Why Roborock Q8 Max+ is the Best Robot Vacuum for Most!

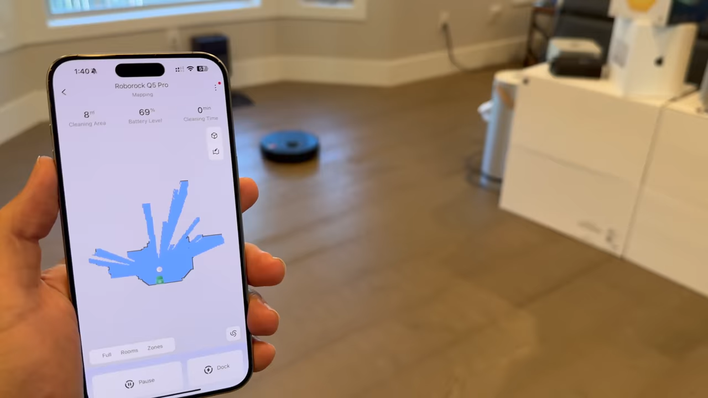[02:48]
The Q5 Pro Plus and Q8 Max Plus use their sensors to scan and map rooms, and it happens quickly.
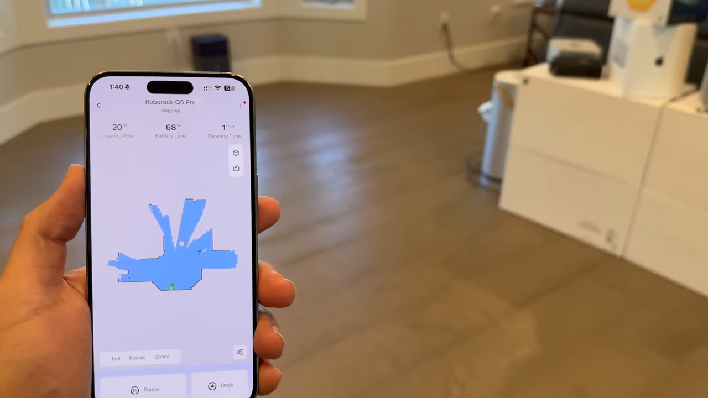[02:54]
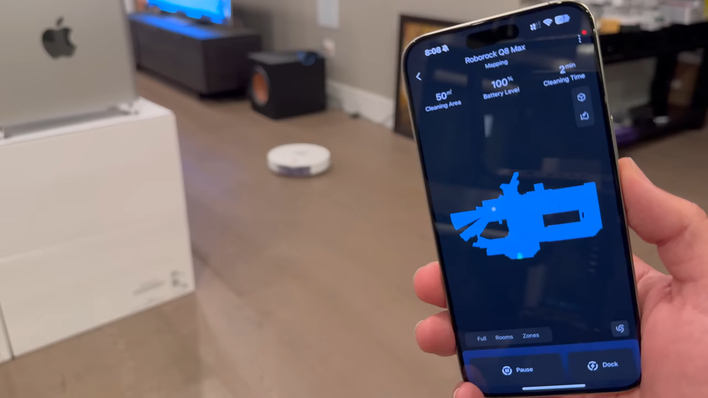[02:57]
You can watch on the app as they build the maps in real time. The end result is a detailed map defining the precise contours
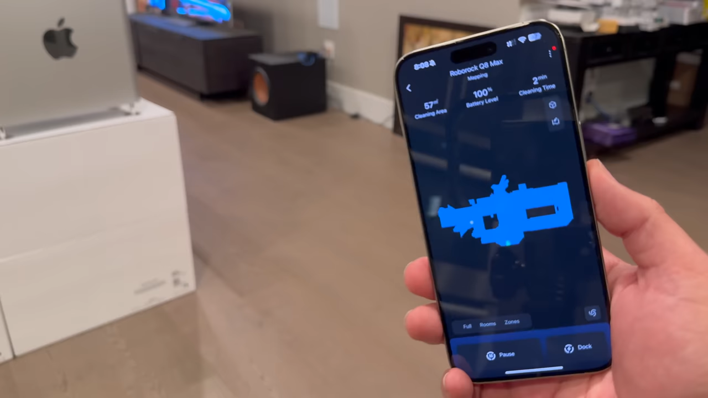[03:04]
of room dimensions and any objects or potential obstacles.
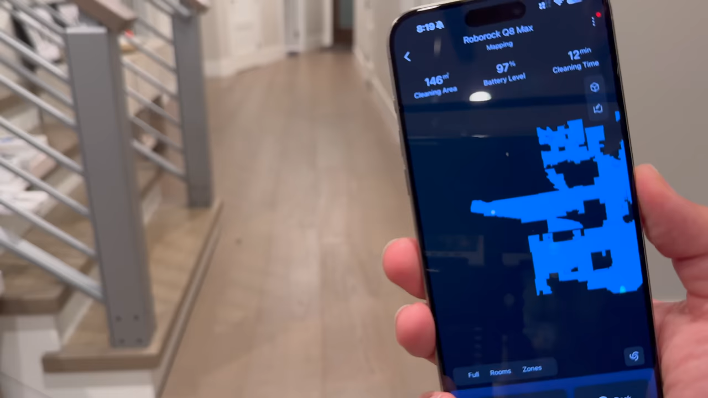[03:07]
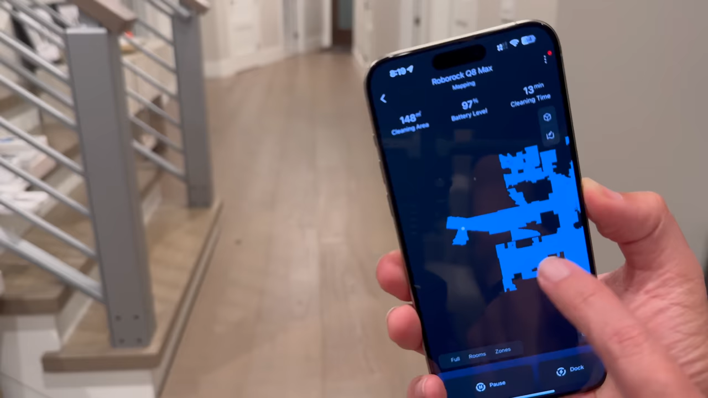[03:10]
You're able to customize no-go zones and room dividers right within the app. This precision laser mapping enables the units to expertly plan the most efficient cleaning path, methodically cleaning every inch of the floor.